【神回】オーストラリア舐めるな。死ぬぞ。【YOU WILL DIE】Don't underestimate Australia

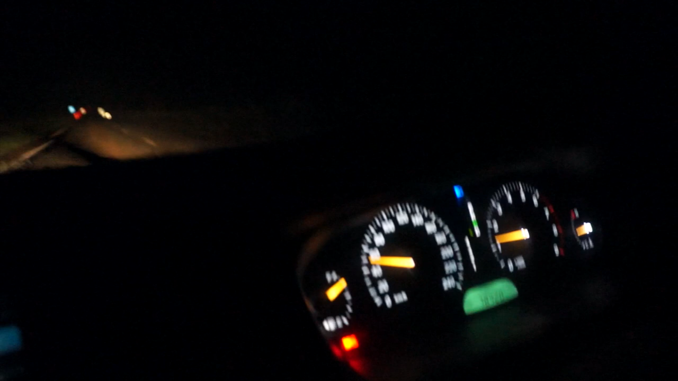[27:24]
まあとにかくどうでもいいけどねあとあとねおそらく3キロくらい次のステーションまでやけんがマジアマちゃんもう頑張ってあとちょっとやけんほんと明日動かんくなってもいいとにかく今日ステーションまで連れてってくれ頼むアマちゃんてめえって言ってどういうことわからないSRSがずっと光っとったんやけどさっきのところでピコンピコン光打ったんやえ今は点滅じゃない?
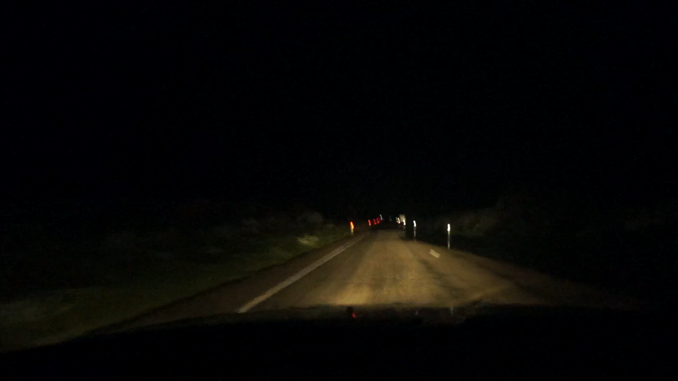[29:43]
ほっえちょちょ待って待って来てるけど浅い向こうすぐ見えてるいけるないけるなうんこれはいけるないけるよなおいしょおいしょおいしょおいしょでもこっち側ダメだね向こうやべえぞうんえでもすごいジャポジャポジャポって言うんだけどせめてこいつ抜いたほうがいいいや後で後でしようついてからこれはもうエンジン止めたらマジ終わる可能性あるけんはーいエンジン止めたら終わるアマちゃん頑張れあと2キロあと